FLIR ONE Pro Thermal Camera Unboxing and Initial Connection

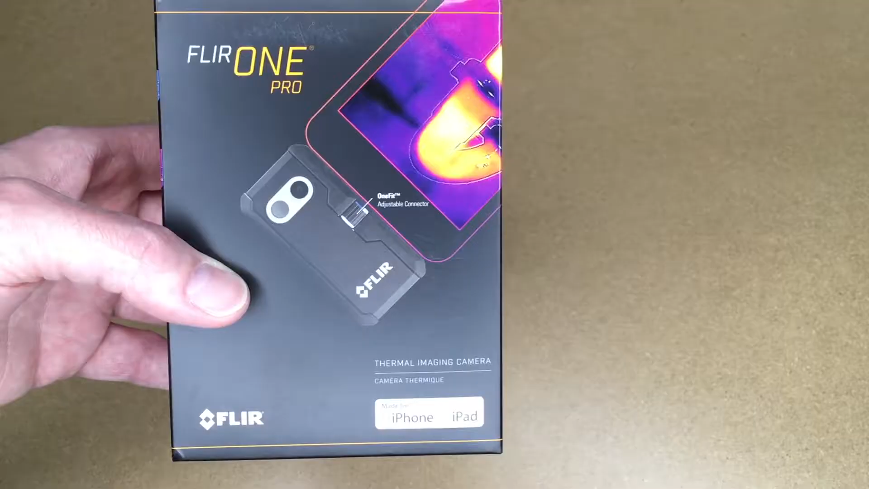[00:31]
the resolution on this one is 160 by 120 The resolution on the LT
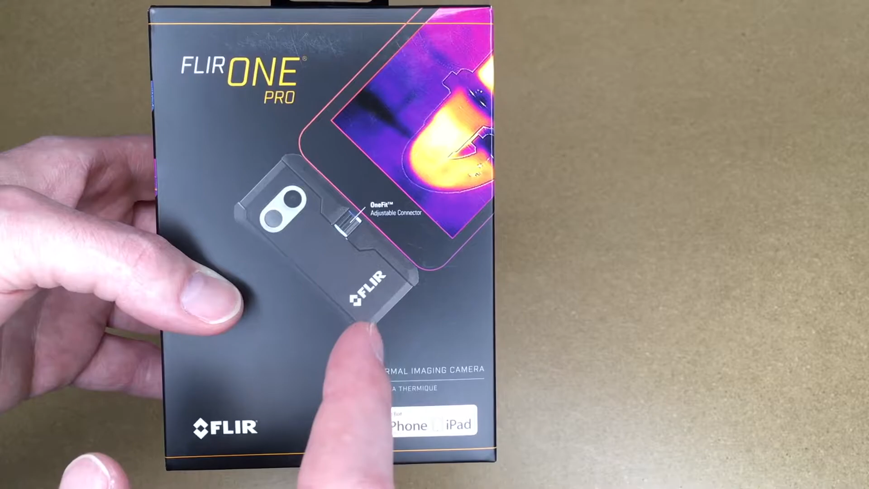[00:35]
model is 80 by 60 So this has double the resolution or four times the pixels So if we look on the box,
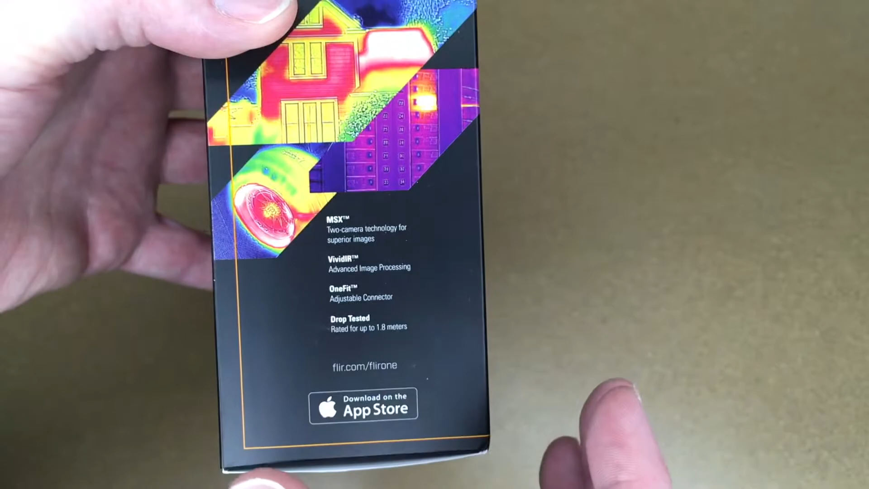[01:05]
It has vivid IR. I'm not sure exactly what that is But a one fit adjustable connector
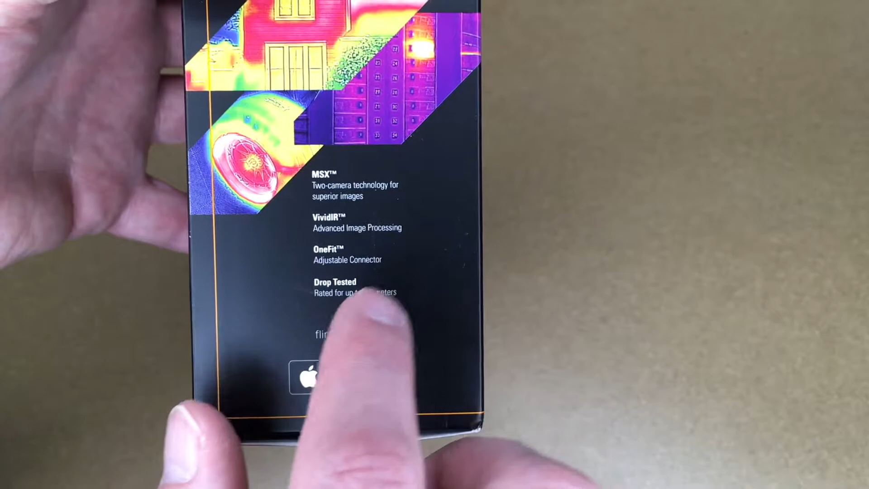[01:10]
and drop tested for up to 1.8 meters So this one fit allows you to adjust the lightning plug so you can make it longer or shorter So it fits in your phone if you have a case
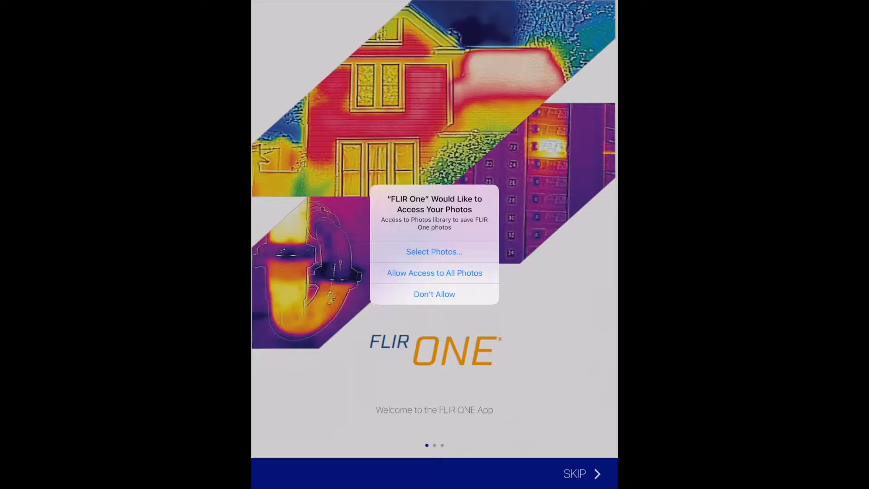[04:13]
It says it would like to access your photos I'll say Allow Access to Photos It says Welcome to the FLIR ONE app Discover latest
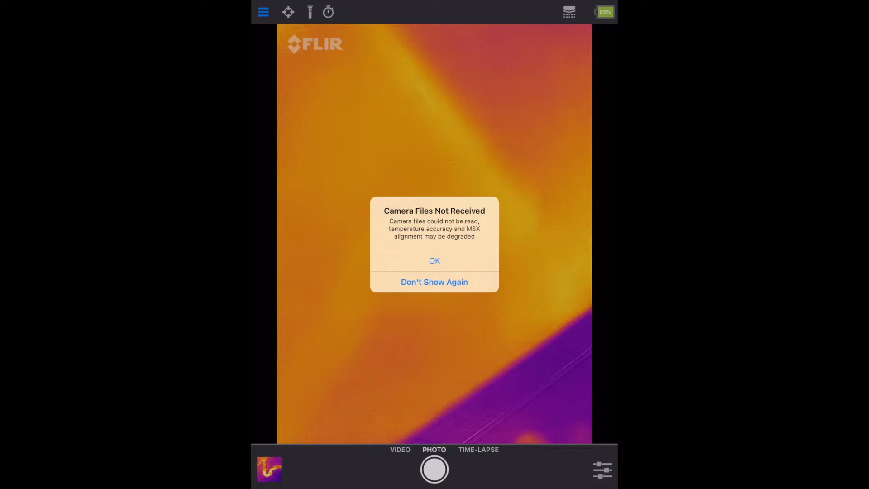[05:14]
Temperature Accuracy and MSX Alignment May Be Degraded Not sure what that means
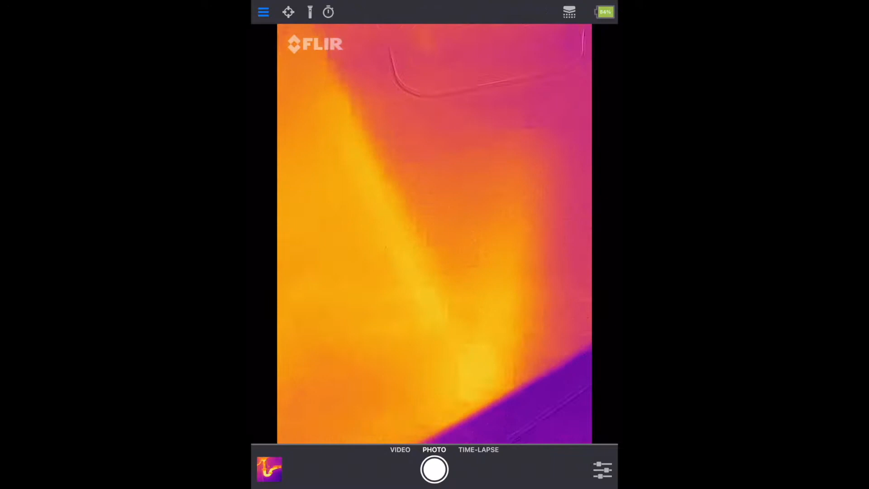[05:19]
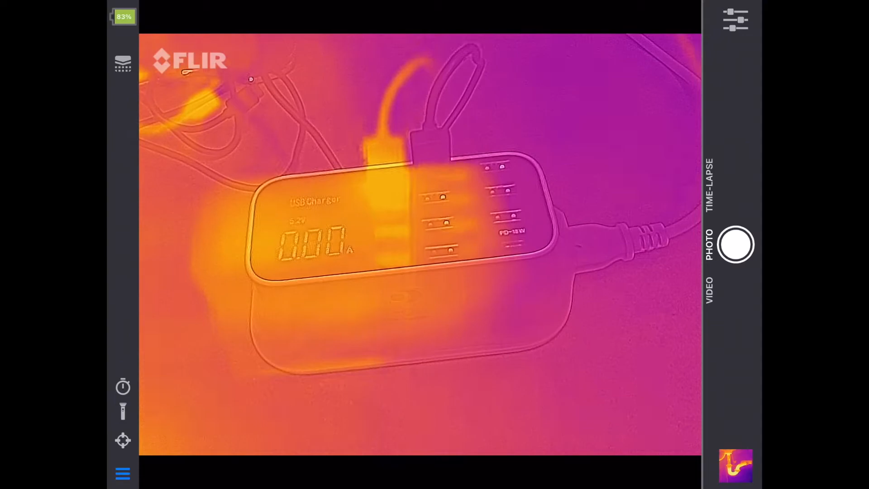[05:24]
So here we have the thermal camera And we can do video Photo or time lapse So you can see that the images are not lined up There is an adjustment for that Since the cameras are separated physically They're not going to line up exactly So
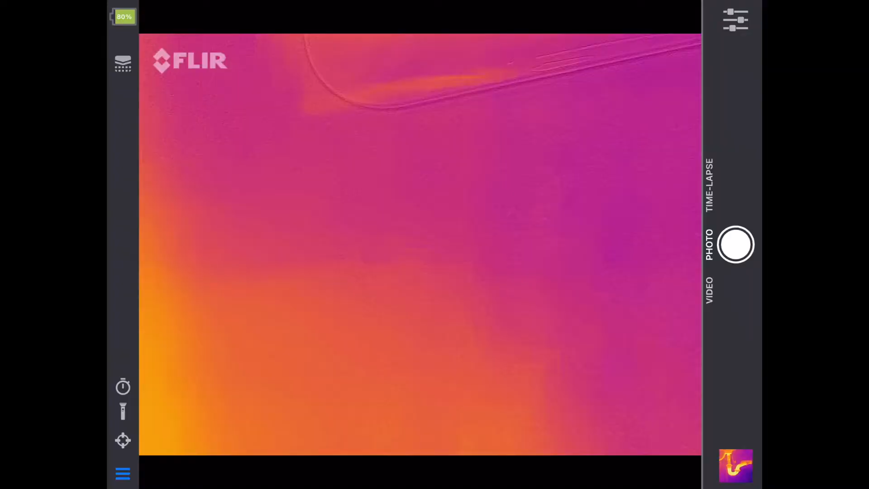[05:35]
I think they're set up to line up at about Is it three meters maybe? I read somewhere So there is an adjustment on here to do that But I'm going to cut this video now I'm going to get into here and learn it And I'm going to make further videos on this In this video I just wanted to do an unboxing And plug it in and see how it works I am going to make a FLIR playlist So I'll put a link in the description of